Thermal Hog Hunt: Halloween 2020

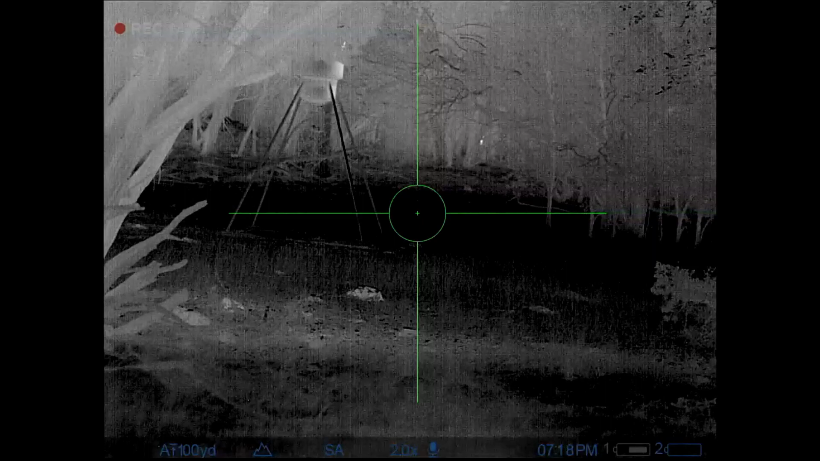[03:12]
than the midnight time that they have usually been showing up.
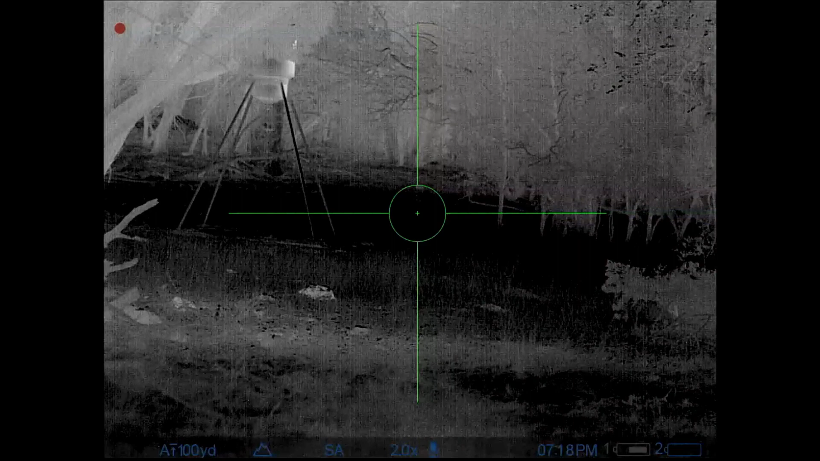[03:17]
So just after dark I start playing some very low volume sounds and lo and behold before you know it I start seeing some start seeing some action off
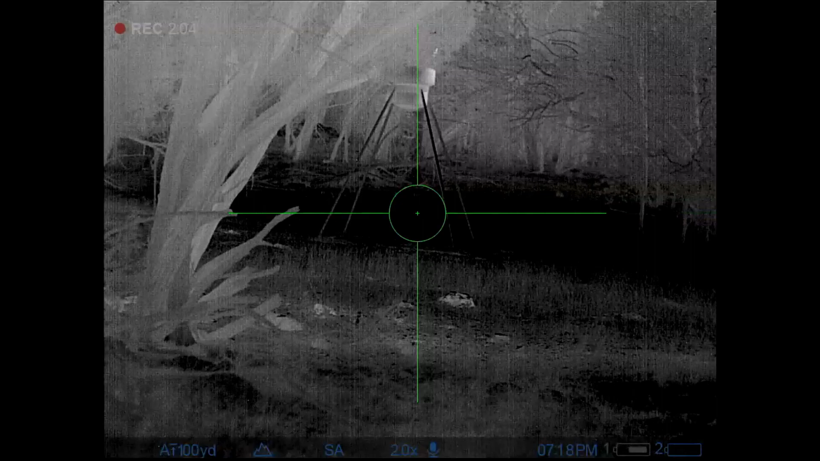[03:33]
probably 150 yards out through all the trees I can actually see something going on back there.
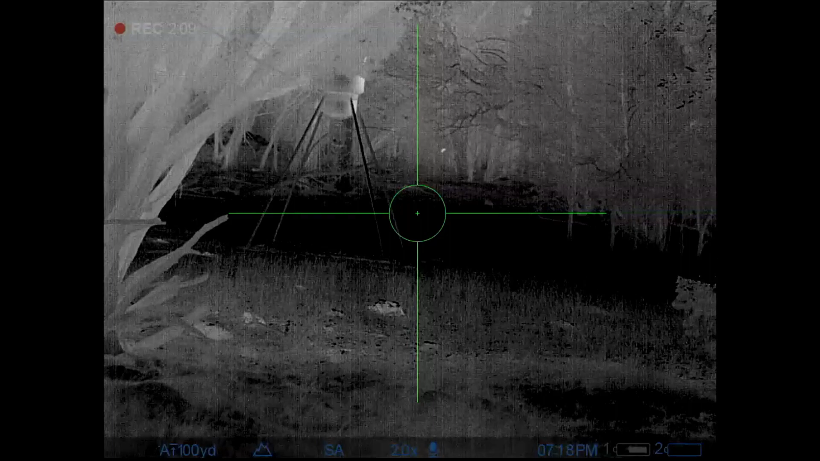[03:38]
So at first I'm not really sure what it is it could be deer could be pigs could be Audad we have Audad run around the ranch but after just a few moments they start making their way over to the feeder and I quickly figure out that it's pigs and looks like my plan has worked.
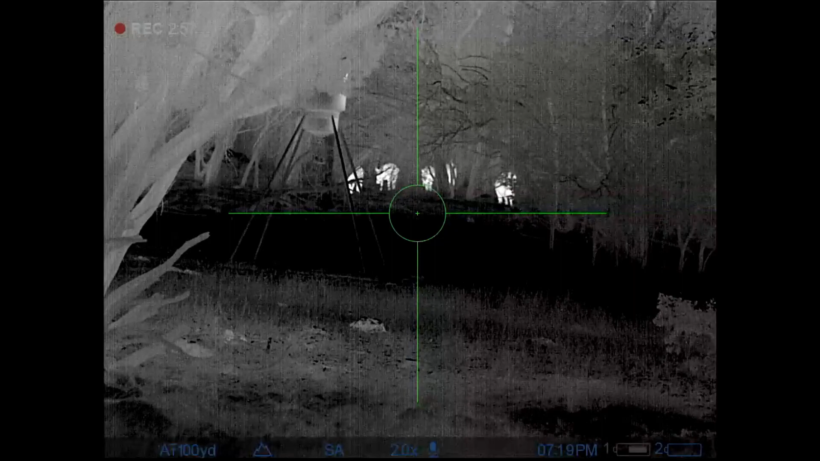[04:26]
and usually the sows will start showing up and my plan
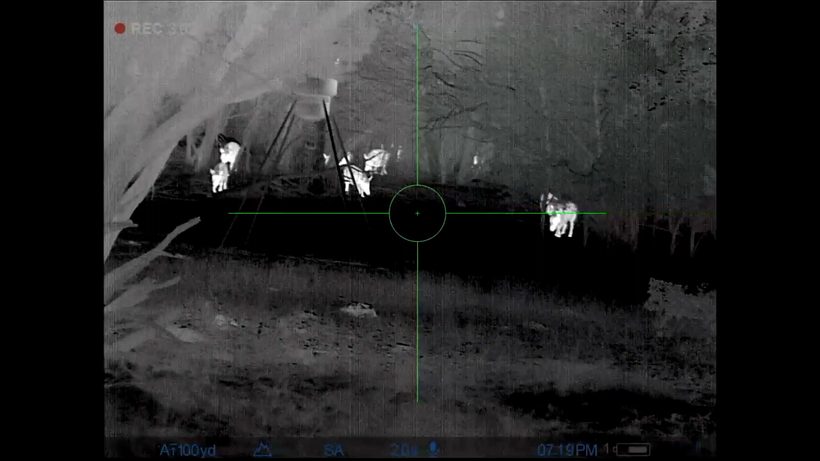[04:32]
was to wait for the larger pigs to show up let these little guys hang out for just a little bit
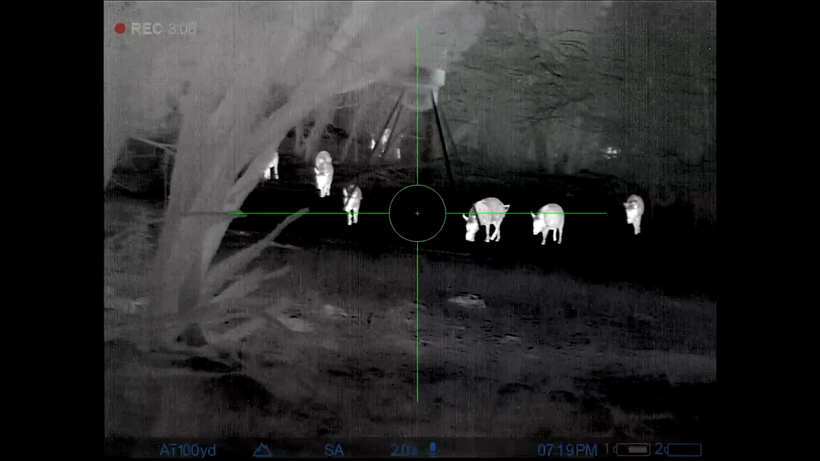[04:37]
and as it turns out the the
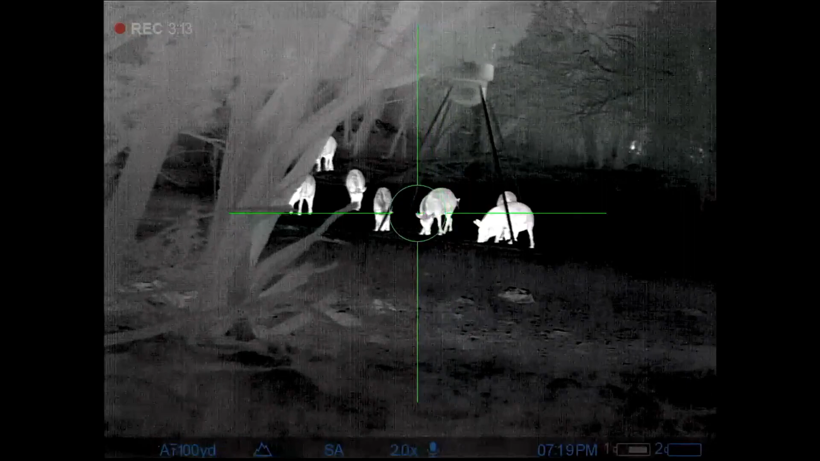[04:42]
first group of pigs was actually a little bit bigger than what I was expecting and I was trying to be patient
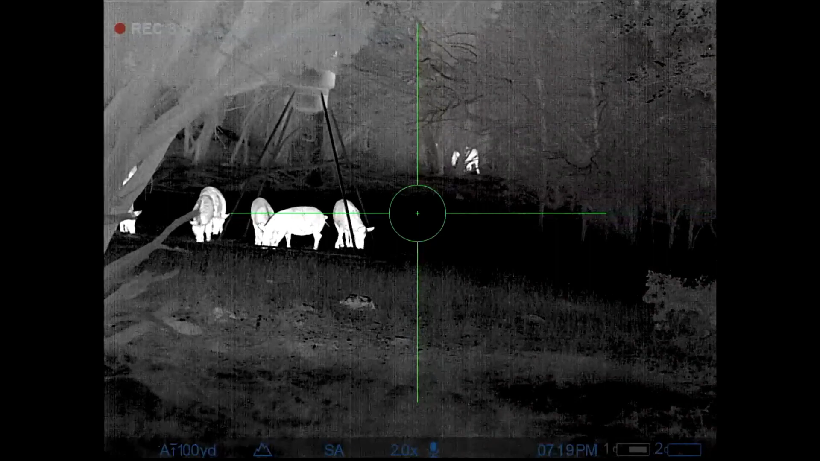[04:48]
and waiting for the larger pigs but I was also concerned about
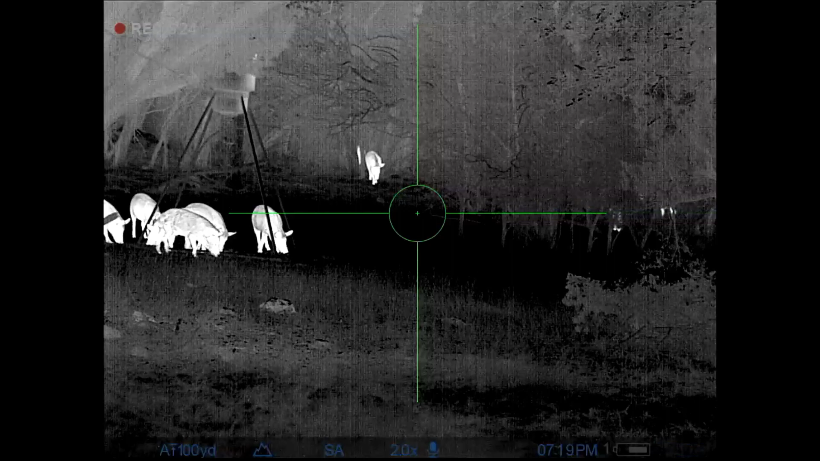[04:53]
the wind shifting it never fails wind shifts since in different directions
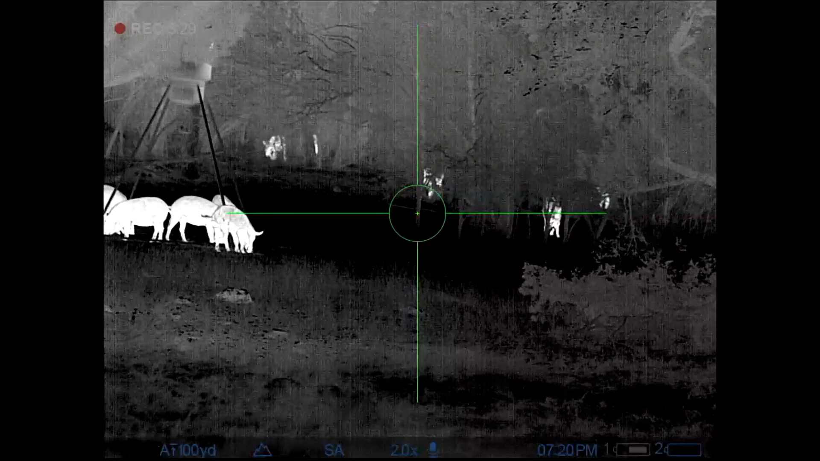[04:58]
and if that were to happen all of these pigs would be gone and I'd have no shot opportunity at all so
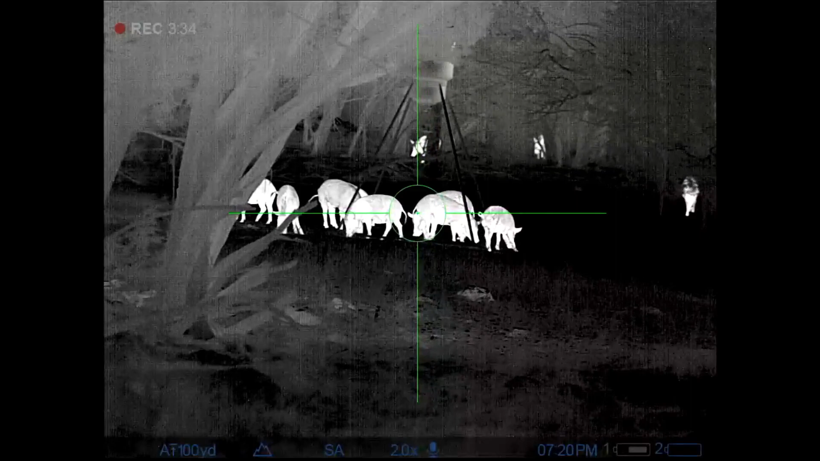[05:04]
here we go so if you notice
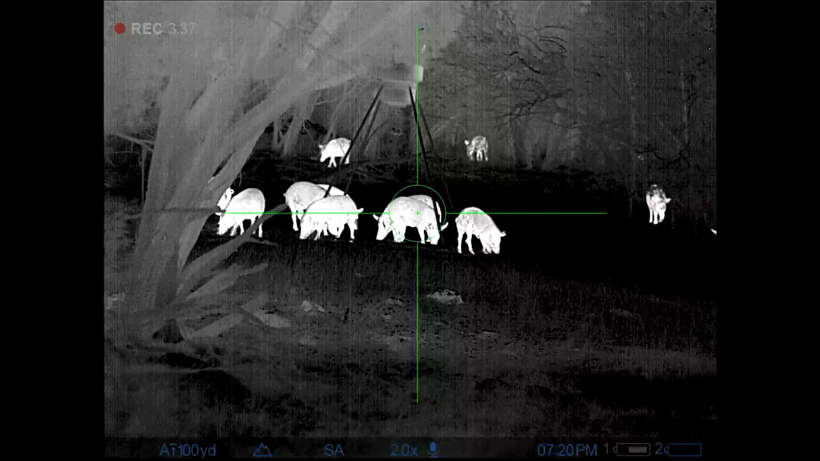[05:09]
here I was trying to line up two pigs in a row which caused me to center punch
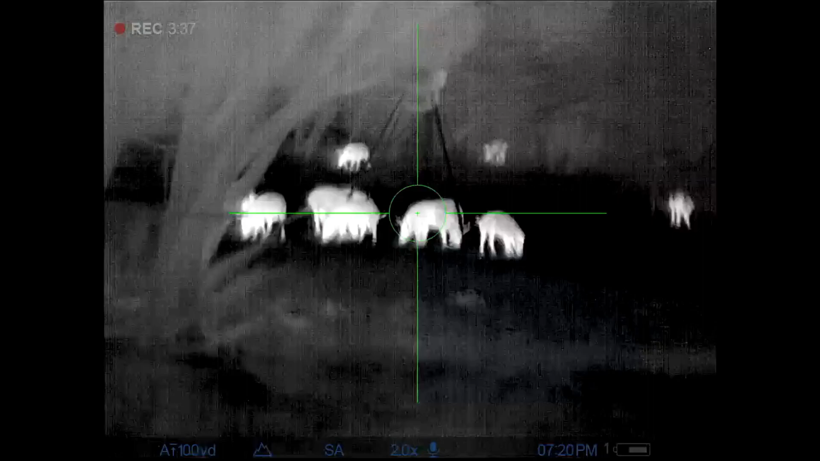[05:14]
that first pig which was not a perfect shot but put her down anyway
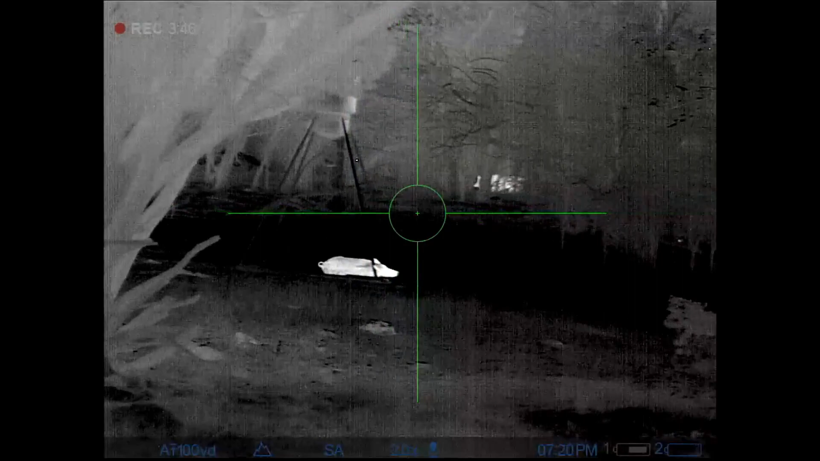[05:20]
so as I approached I
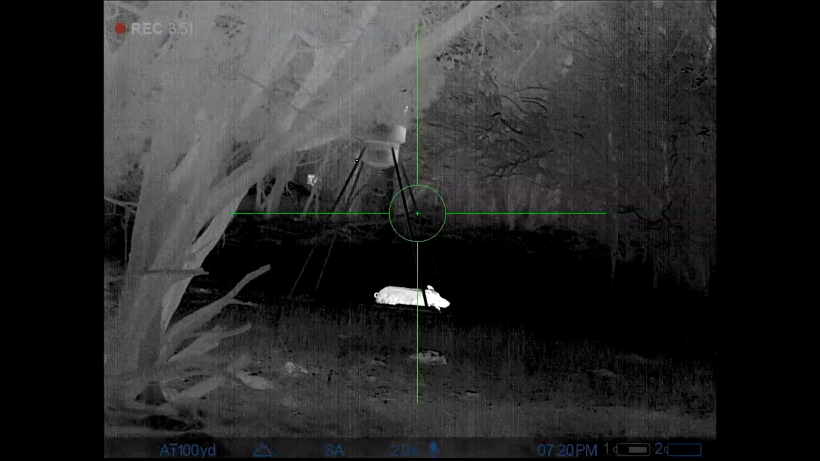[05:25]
did take my time and continue to scan for any heat signatures I did not expect
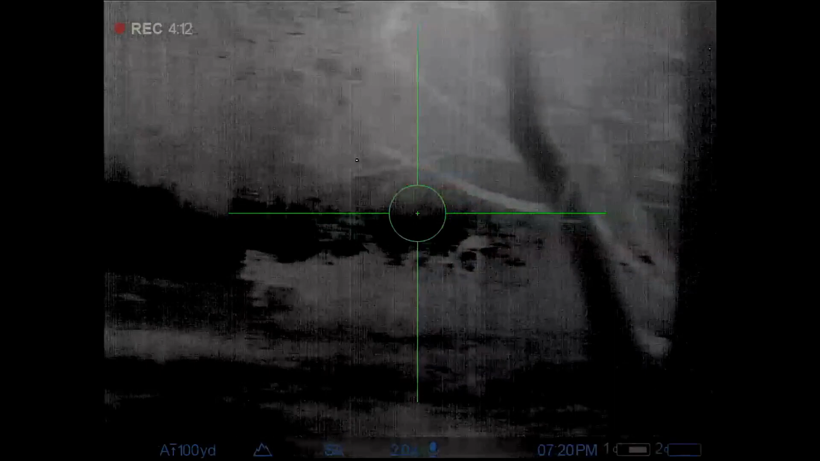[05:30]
to see any more pigs
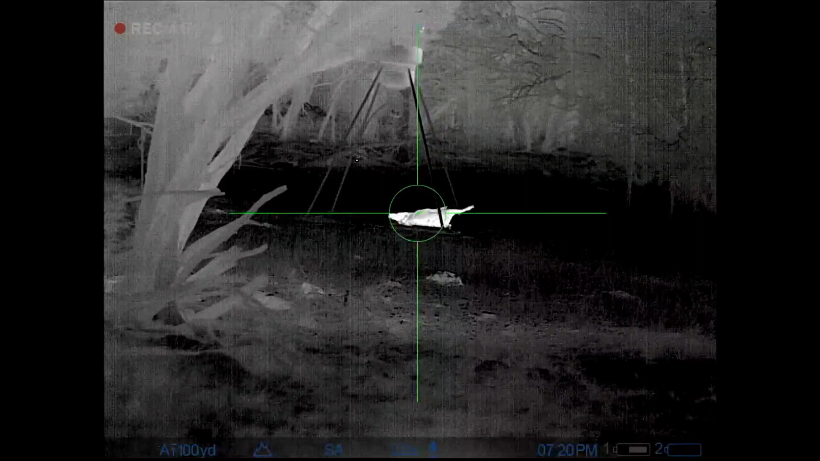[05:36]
or anything else for that matter but I didn't want to be surprised so I approached slowly
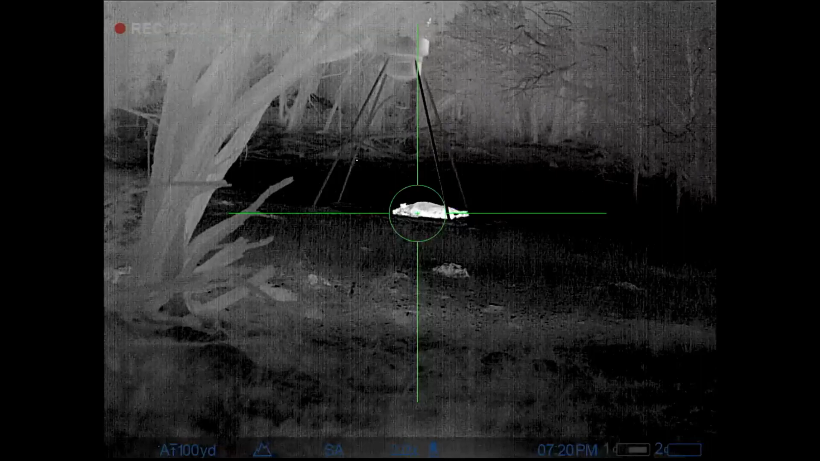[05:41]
and continue to scan just to be sure so